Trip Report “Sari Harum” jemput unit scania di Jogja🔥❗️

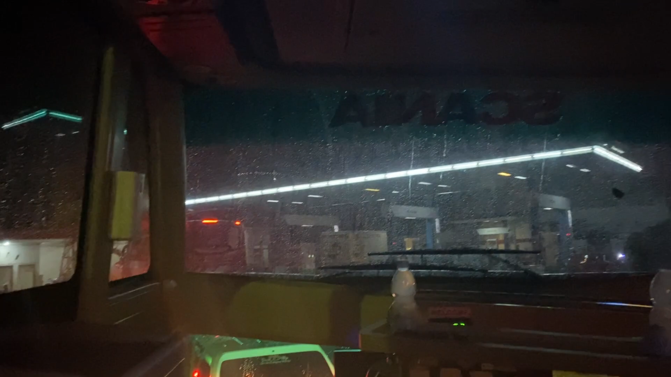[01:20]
udah beres ngedit sebentar tadi, terus kan kita mau isi bensin dulu, isi solar dulu ya. Solar, bukan bensin, solar. Jadi ini unit yang dipakai sama Sari Harum untuk perjalanan Bandung Palembang nanti ya.
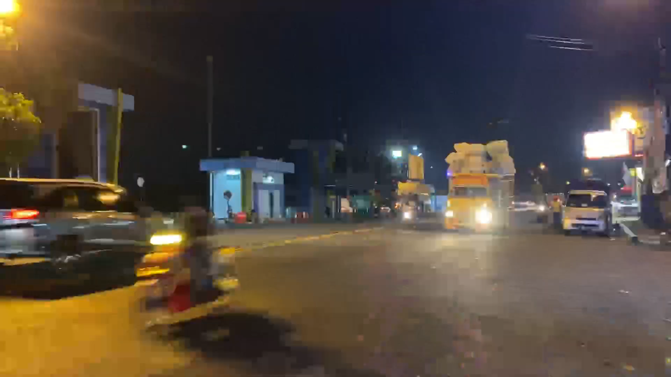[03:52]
Nah, di sana itu Terminal Bawen ya.